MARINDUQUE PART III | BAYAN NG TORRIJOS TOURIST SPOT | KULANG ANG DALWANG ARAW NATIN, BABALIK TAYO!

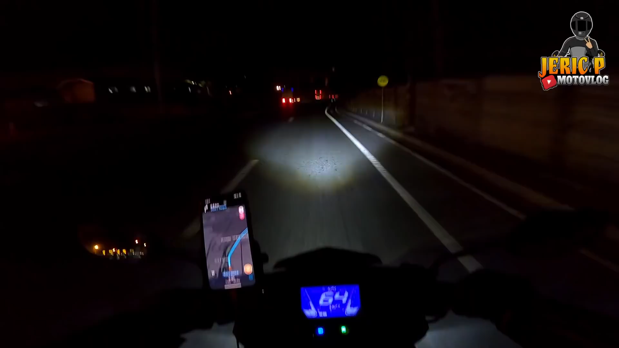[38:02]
Dito na tayo sa Manila. At ang oras natin is 1:24 in the morning. Umalis tayo ng Marinduque ng alas 3. Umalis tayo ng alas 4:30 sa Marinduque. Okay, safe by beaming.